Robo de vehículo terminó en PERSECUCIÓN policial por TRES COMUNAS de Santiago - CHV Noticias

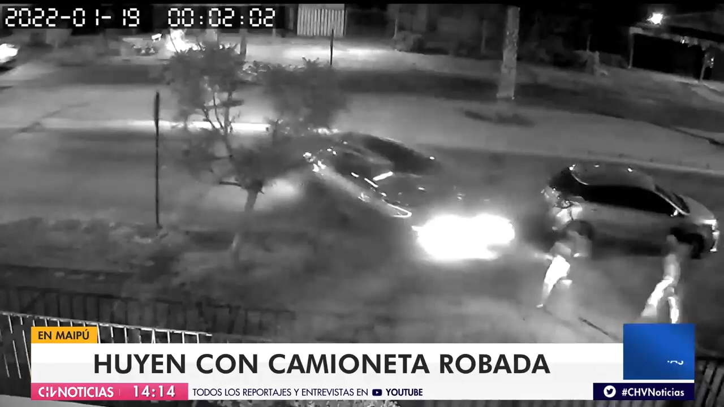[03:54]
en la comuna ya citada, y logran sustraer un vehículo que estaba estacionado en el exterior de un domicilio de manera bastante hábil por parte de los delincuentes y bastante rápida.
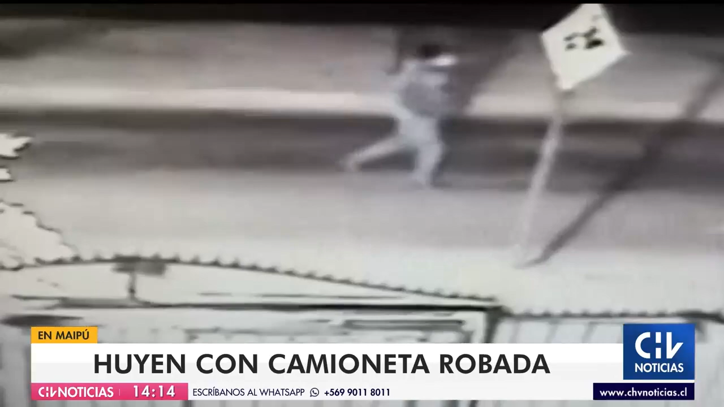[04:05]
En solo segundos ellos logran abrir este vehículo y posteriormente también echarlo a andar para
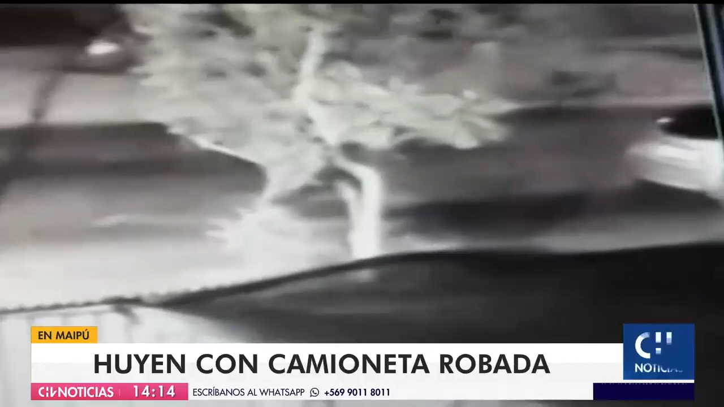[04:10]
escapar de este lugar sin necesidad de portar las llaves. Es una situación que está siendo investigada también por especialistas de carabineros.
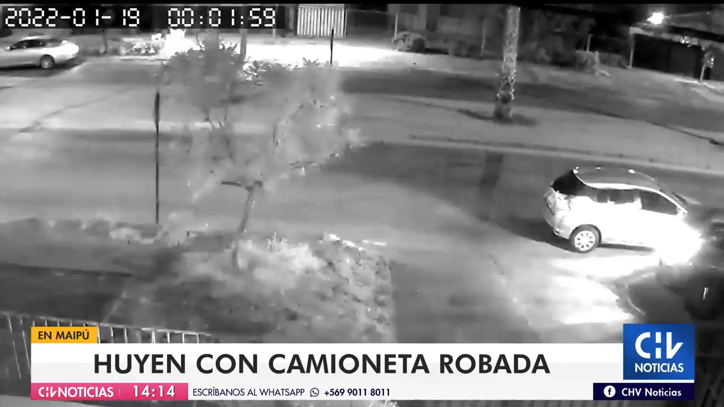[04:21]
Sin embargo, las víctimas, los dueños de este automóvil que estaban al interior de su domicilio se percatan de esta situación porque escuchan el motor encendido del vehículo, salen a ver qué estaba ocurriendo, se encuentran con estos delincuentes en el exterior, quienes finalmente logran llevarse este vehículo del lugar y las víctimas que quedan claramente destrozadas producto de lo que había ocurrido,
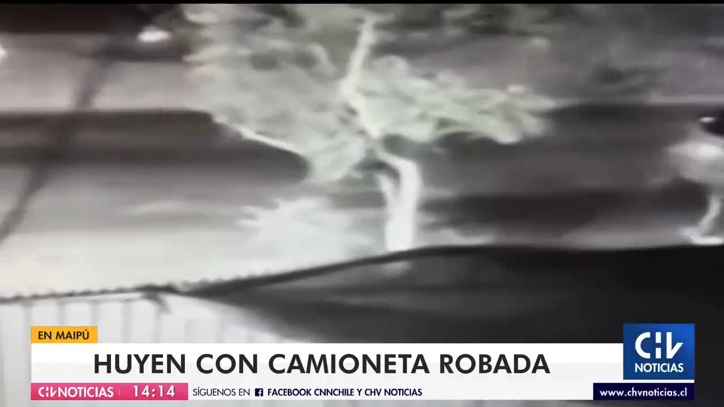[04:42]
el robo de este vehículo desde la propia puerta de su domicilio y sin necesidad de que los delincuentes tuvieran las llaves. Lo importante, eso sí, según las propias víctimas, es que no hubo enfrentamiento con los delincuentes. Ellos salieron a ver qué estaba ocurriendo. Cuando se percatan de esta situación, lamentablemente, como muchas víctimas, solamente tienen que resignarse a perder sus bienes materiales, en este caso un vehículo y no se enfrentaron a los delincuentes quienes posteriormente lograron darse a la fuga, ya lo decíamos, con ese vehículo y que hasta ahora son ampliamente buscados por personal de carabineros.
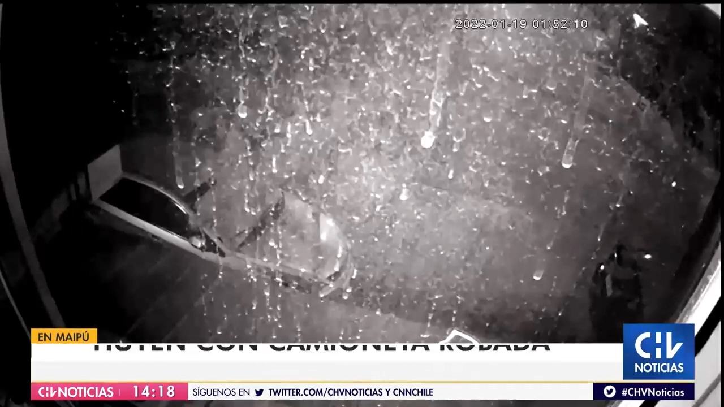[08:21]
Un vehículo también, un automóvil de color blanco que estaba escapando de patrulleros de seguridad municipal de la comuna de Maipú y quien finalmente termina chocando con otro automóvil que estaba estacionado en las inmediaciones de este sector.